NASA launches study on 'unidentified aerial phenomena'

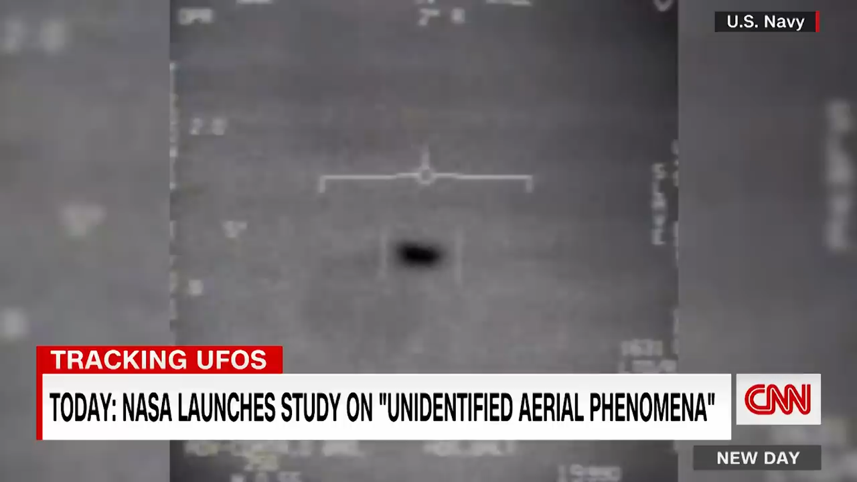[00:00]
All right, so those were U.S. Navy fighter pilots celebrating when they locked onto an unidentified object dashing across the sky back in 2015. Videos like these have fueled years of UFO speculation and questions about extraterrestrial life,